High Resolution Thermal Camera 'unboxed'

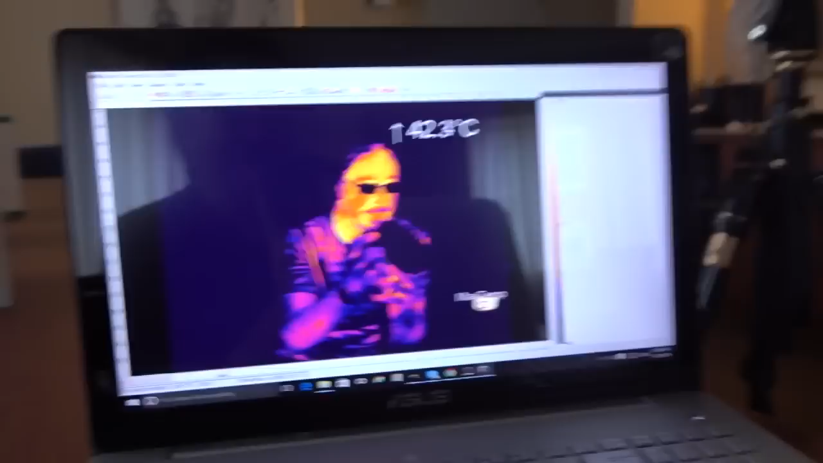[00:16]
Which I'll show you later, but for the moment I'm just going to show you some quick little things about the thermal camera and why I got the one that I did.
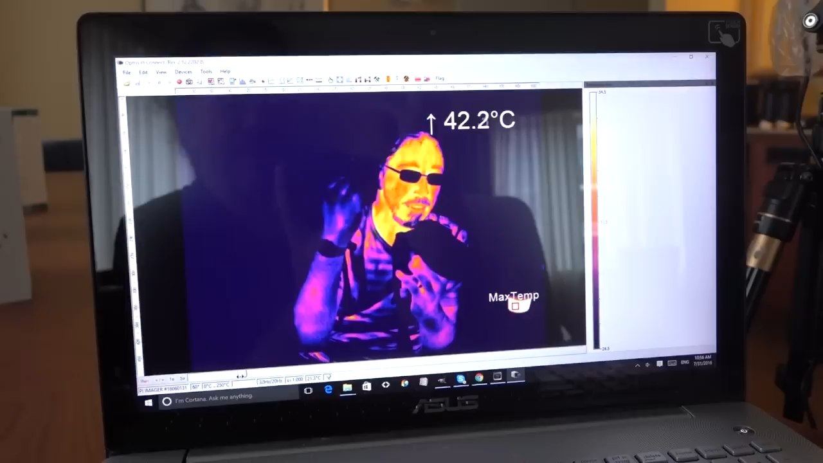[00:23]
On screen: max 42.2°C
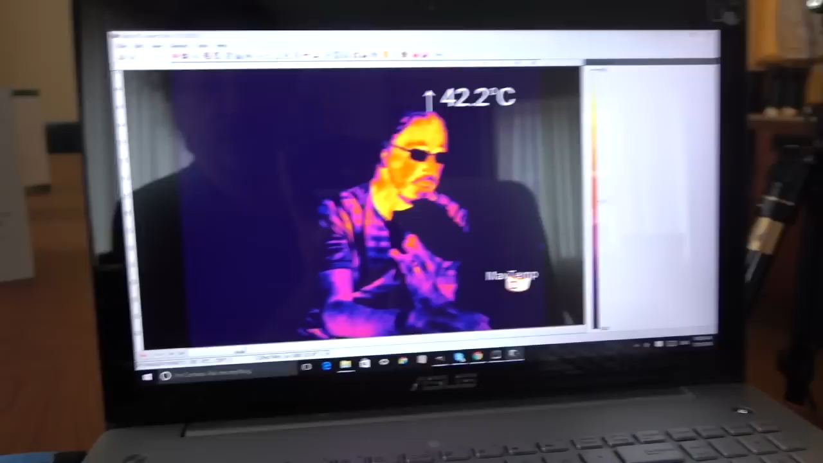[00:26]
And so you see this little bar at the bottom here, it's got an upper and a lower limit.
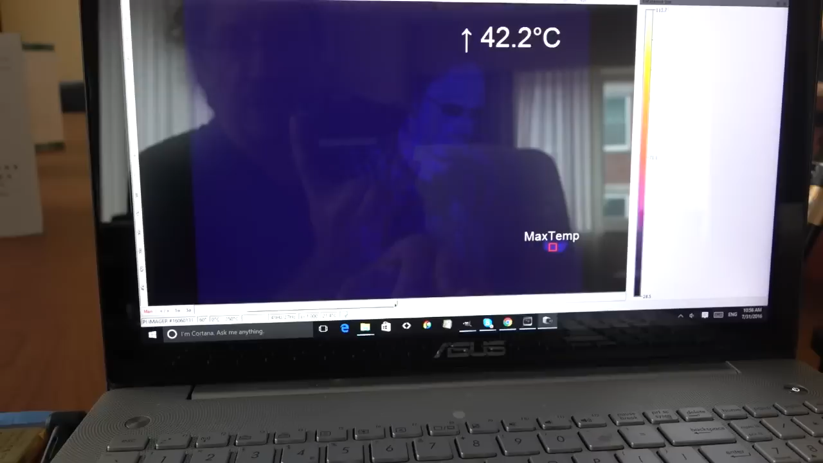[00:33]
On screen: max 42.2°C
So you can either have it showing you a full spectral range,
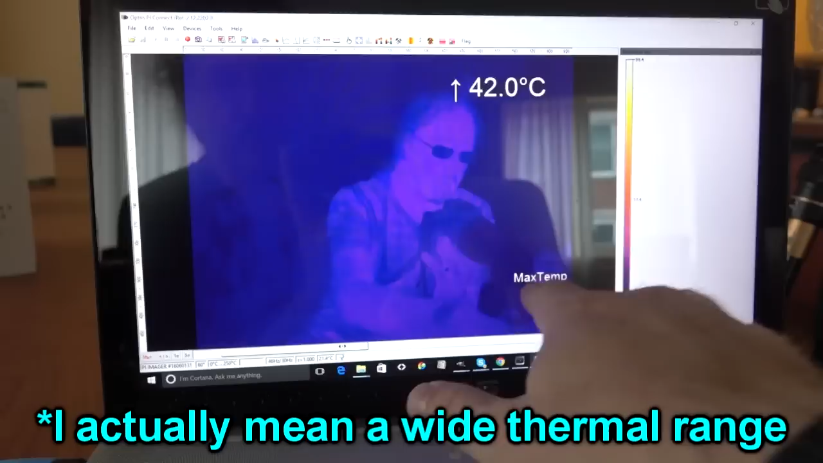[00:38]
On screen: max 42.0°C
so you've seen that my coffee is the hot thing in all of this, or I can make it much narrower.
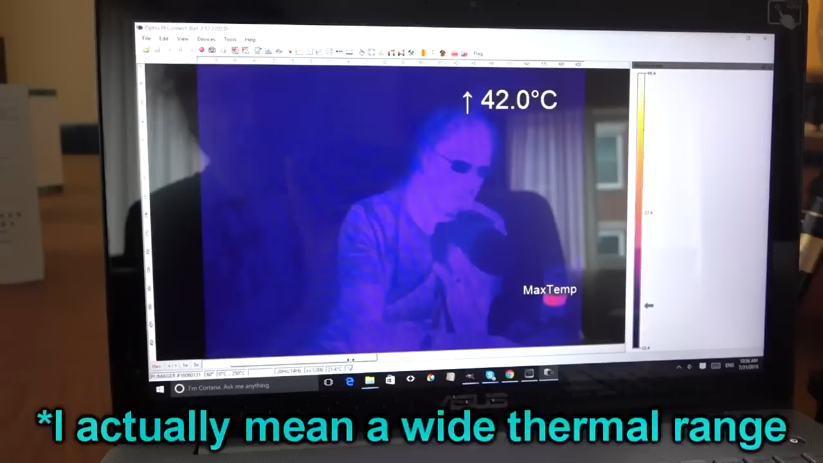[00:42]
On screen: max 42.0°C
And so this camera had two features,
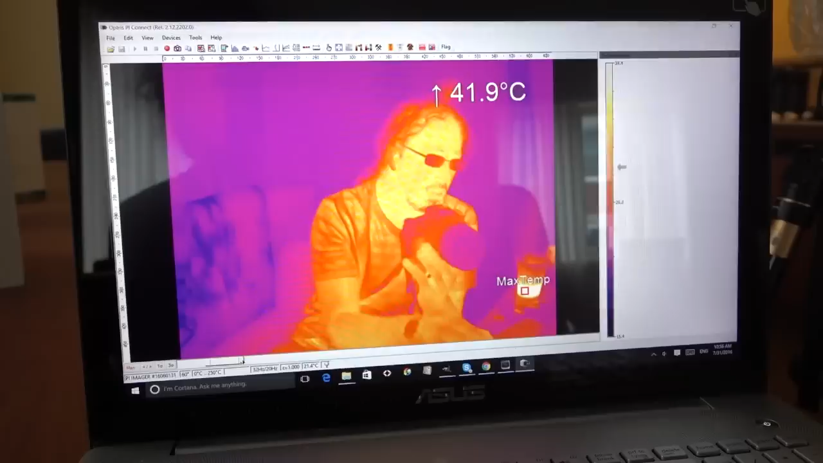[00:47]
On screen: max 41.9°C
which is why I went for this one.
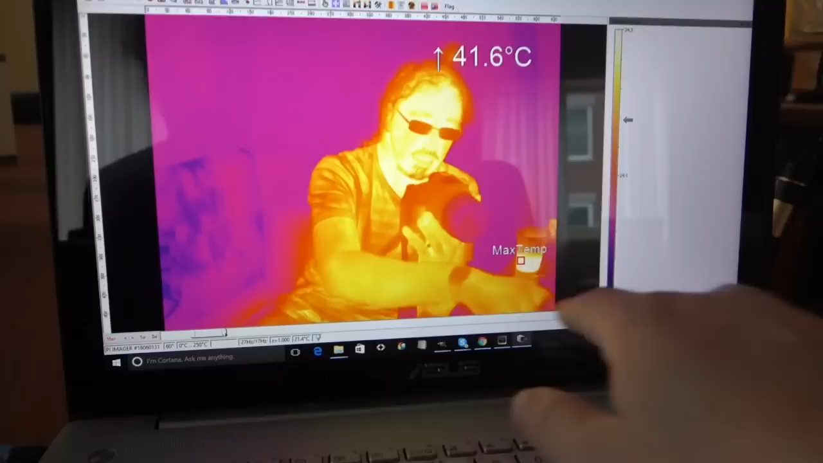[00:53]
On screen: max 41.6°C
The first one is it's got a very high resolution at 640x480, which is almost twice what I would have gotten if I'd have
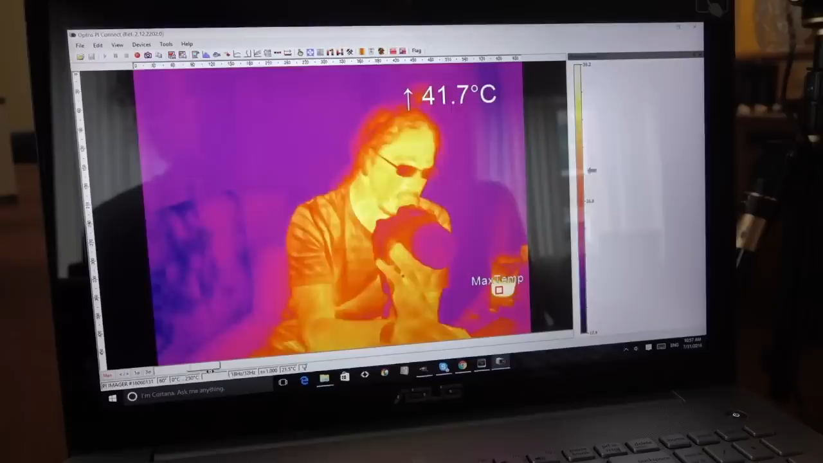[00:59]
On screen: max 41.7°C
gone for the more upmarket thermal camera.
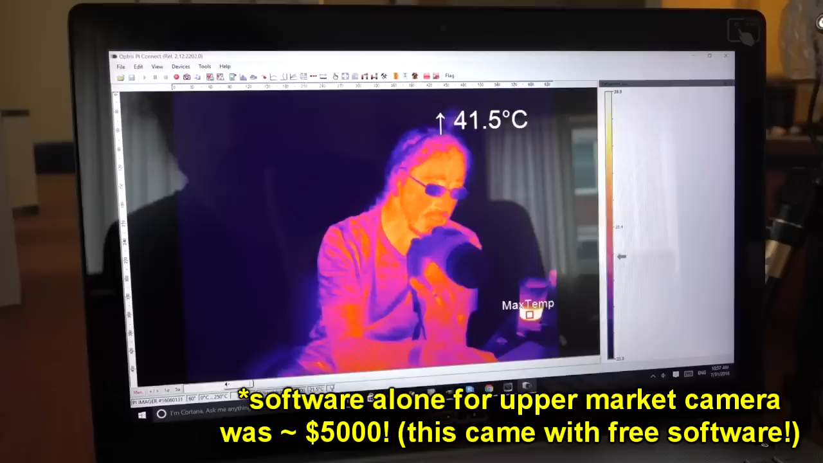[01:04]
The other reason I went for this one is when you actually turn the sensitivity right up, so it's got a narrow spectral range,
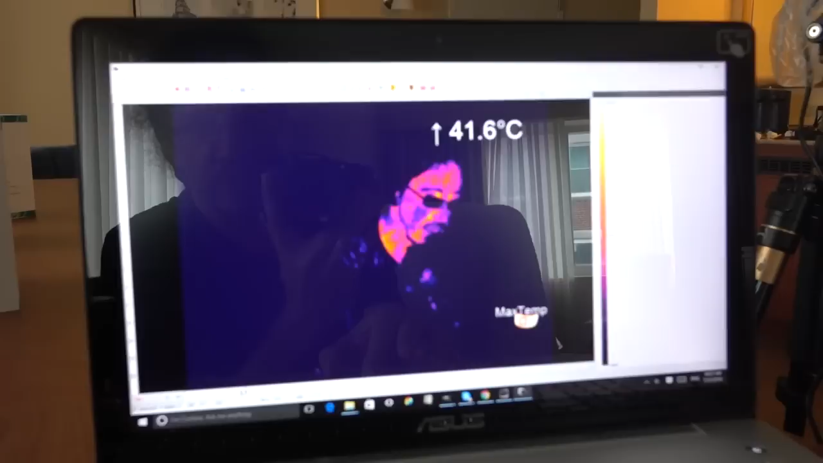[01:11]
it's quite sensitive.
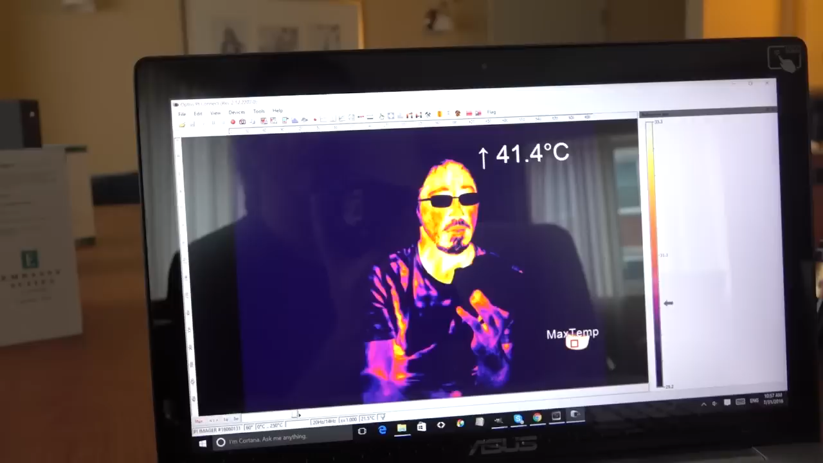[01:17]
On screen: max 41.4°C
So it's quite sensitive at this point, you know, well even now you see my latent breathing in and out.
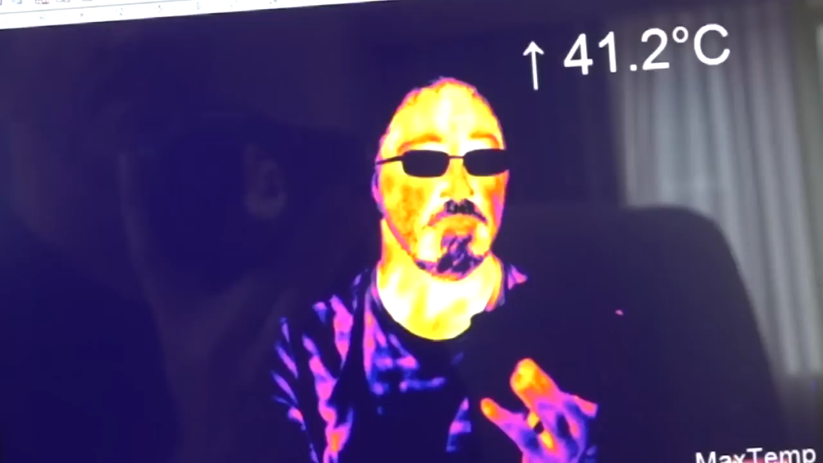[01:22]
On screen: max 41.2°C
And usually at this point you start seeing
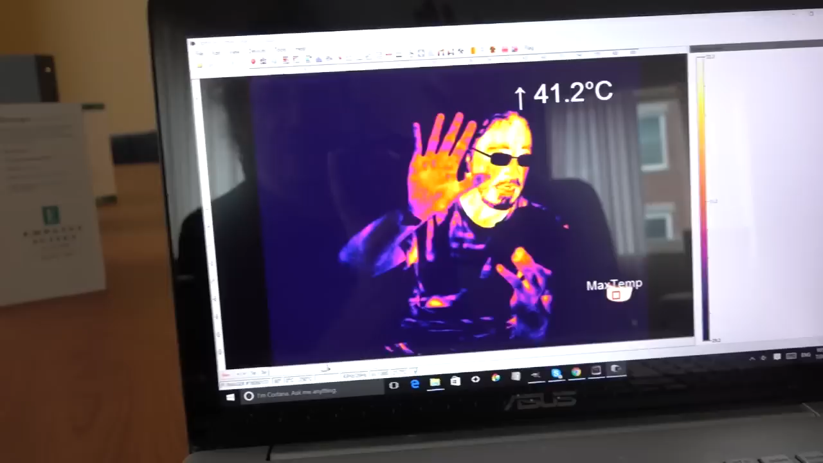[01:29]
On screen: max 41.2°C
the actual differences in the heat flow patterns on people's skin.
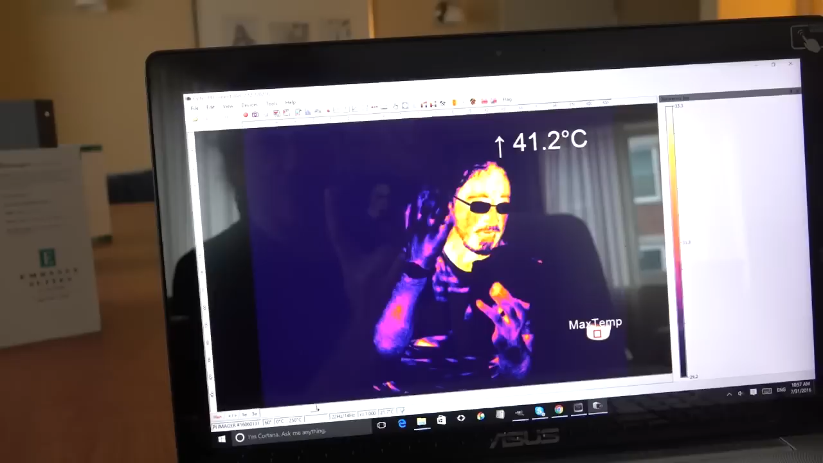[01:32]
On screen: max 41.2°C
So that's another reason why I wanted to get this one, is it's got quite a good sensitivity like that.
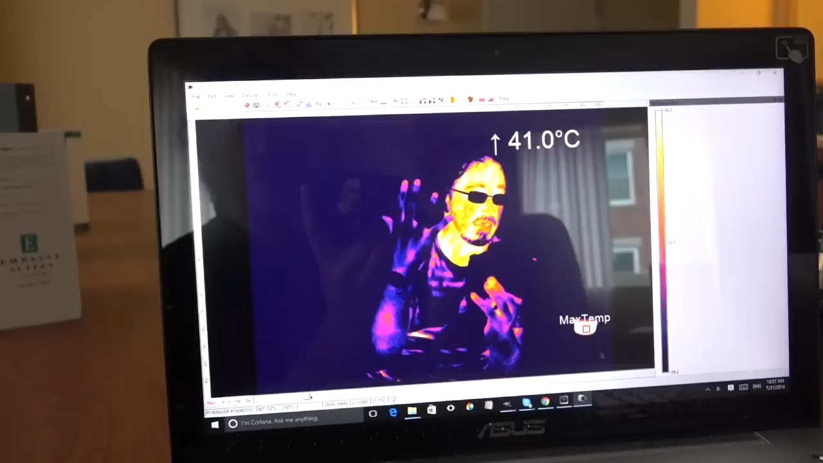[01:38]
On screen: max 41.0°C
Yeah, and so, yeah, drinking my coffee.
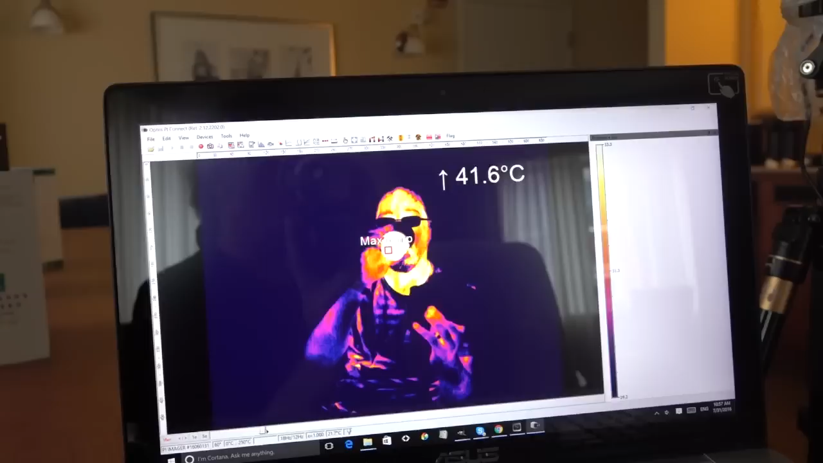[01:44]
On screen: max 41.6°C
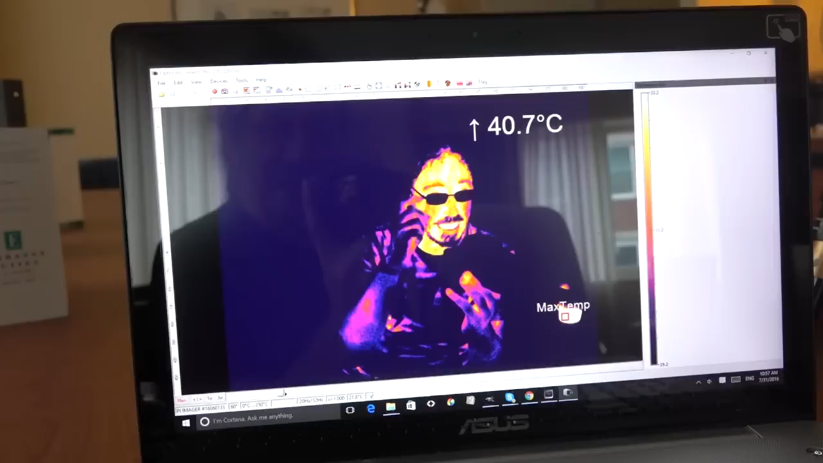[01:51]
On screen: max 40.7°C
Right, so, and also, yeah, with this heat flow thing, I got an exercise bite,